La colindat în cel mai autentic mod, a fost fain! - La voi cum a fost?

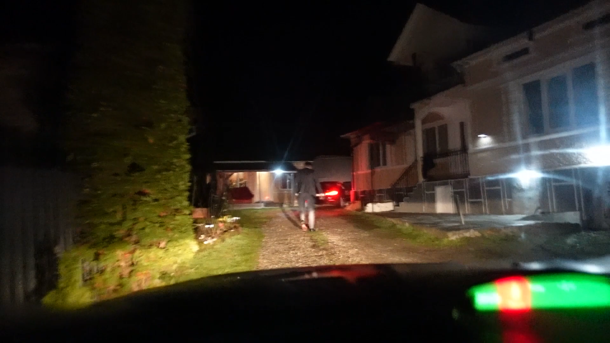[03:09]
Îl vedeți pe bine, acolo face indicații unde să parcăm în curte, pentru că o să vină toți cu mașinile.